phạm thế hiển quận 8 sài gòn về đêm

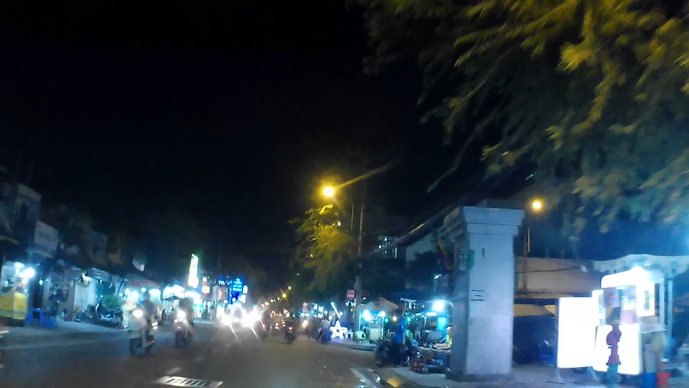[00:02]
á, mẹ đi qua cái người mà bán bánh bò chả á,
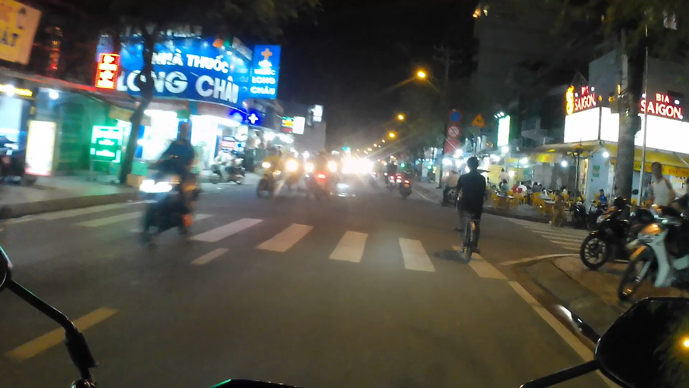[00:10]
bánh mưa, nhưng mà thấy có 4-5 người ở đứng đợi nên là thôi không mua, bởi vì tính mua ăn review cho thôi, chứ thật sự ra mình cũng không có thích ăn ngọt mà mình cũng không thích cái món đó nữa. Mình thích bánh bò lá dứa mà chấm với muối mè hơn. Đây là đường Phạm Thế Hiển vào buổi tối nha.
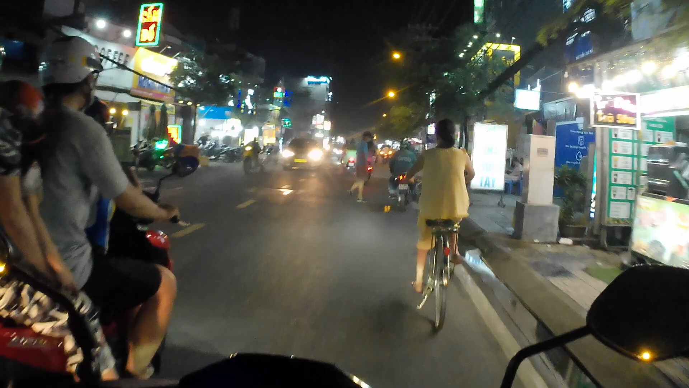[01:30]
dòng tàu Nguyễn Văn Kỳ á. Nó mới đồng.
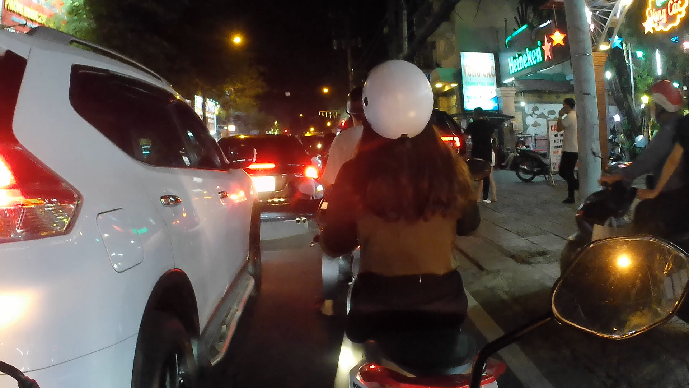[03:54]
Đứng tàu lao, đường nó chật rồi, nó còn dừng xe lại, nó mở cửa ra, nó nói chuyện.
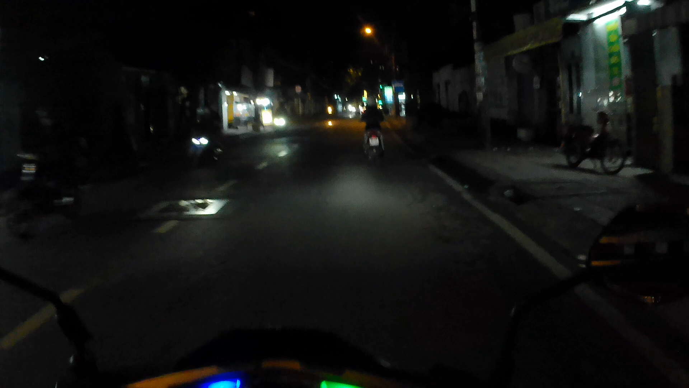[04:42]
Bên đây là đường Dạ Nam, quẹo qua phải là đường Dạ Nam, ngay bắc kẹt. nhìn rất đẹp.
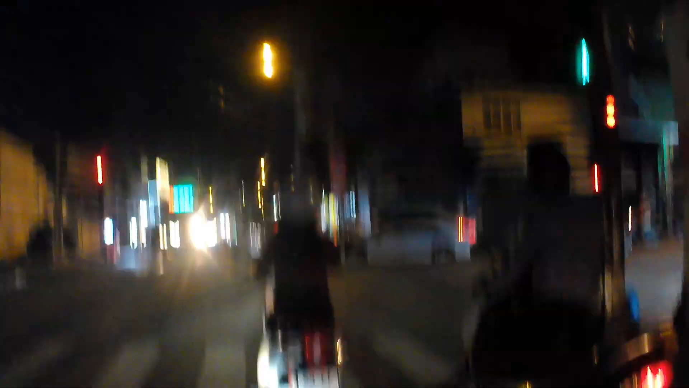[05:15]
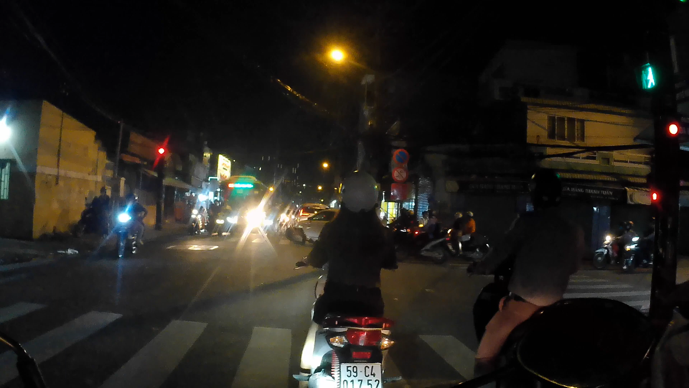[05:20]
Xe gì mà xe dữ vậy?